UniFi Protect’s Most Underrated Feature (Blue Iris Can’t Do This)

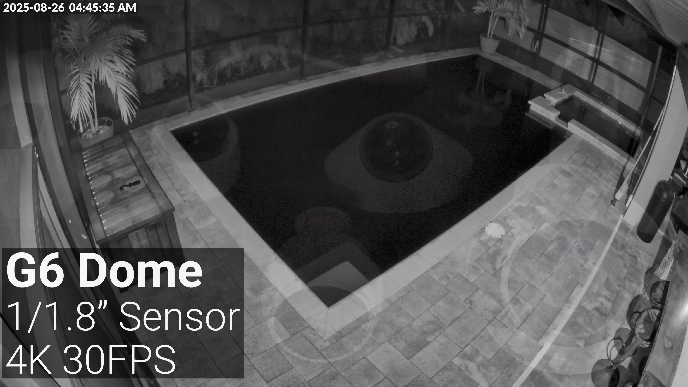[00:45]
and the G6 cameras have extremely competitive performance with 1 over 1.8 inch and 1 over
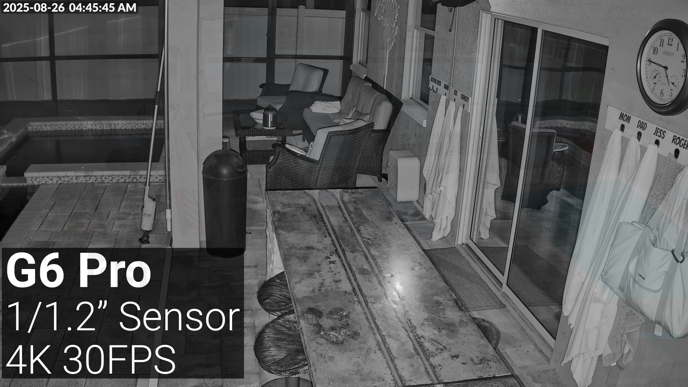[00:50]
1.2 inch sensors combined with very reasonable prices.
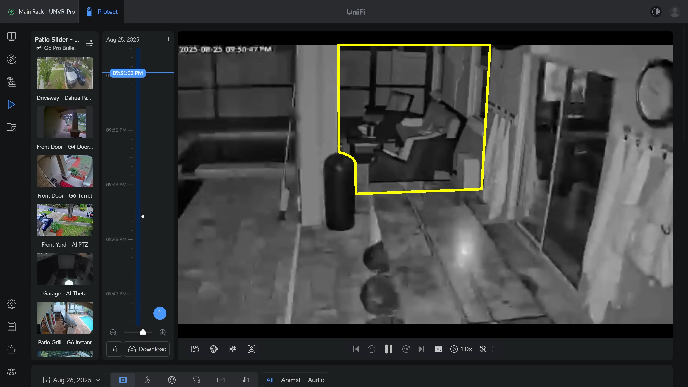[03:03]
Zones are also extremely useful for defining notifications and alarms later on, so I would recommend at a minimum going in and setting up zones for the different security levels on your property.